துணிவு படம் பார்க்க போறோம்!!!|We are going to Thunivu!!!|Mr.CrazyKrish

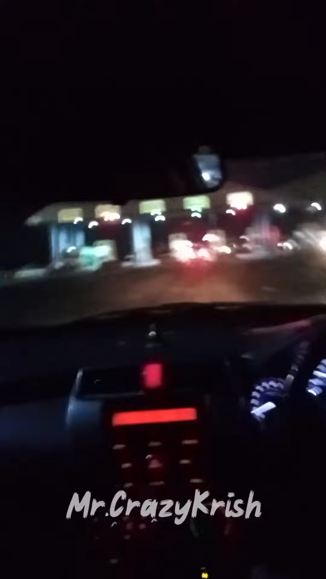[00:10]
இன்னைக்கு துணிவு படத்தை எப்படியாவது பார்த்தே ஆகணுங்கிறதுக்காக வேற வழியே இல்லாமல் கிளியோபட்ரா தேட்டரில் எடுத்து டிக்கெட்டை புக் பண்ணிட்டோம்.
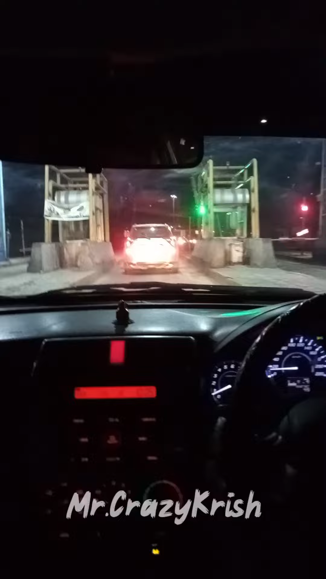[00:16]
அதுக்கப்புறமா பசங்க எல்லாரையும் காரில் ஏற்றிட்டு வீட்டிலிருந்து தூத்துக்குள்ளே இருக்க கிளியோபட்ரா தேட்டருக்கு கிளம்பிட்டோம்.
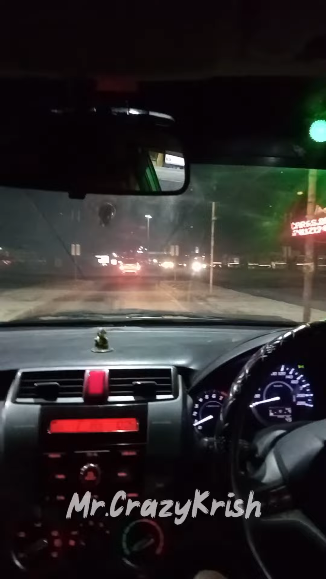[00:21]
நாங்கள் நைட்டு பத்திரம் ஷோக்கு புக் பண்ணியிருந்ததுனால கொஞ்சம் லேட்டாகவே கிளம்பி போனோம். கொஞ்ச நேரத்தில் தேட்டரும் வந்துருச்சு.
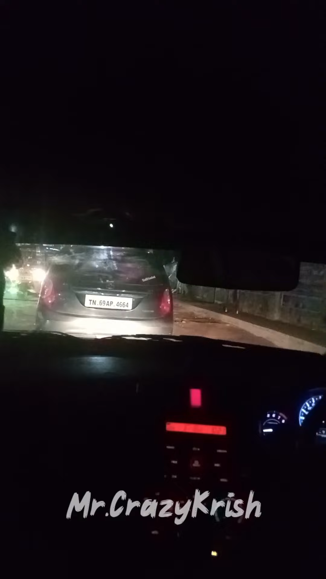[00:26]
காரை தேட்டருக்கு வெளியில் பார்க் பண்ணிட்டு கார்லேருந்து இறங்கி தேட்டருக்குள்ளே நடந்து போக ஆரம்பிச்சிட்டோம்.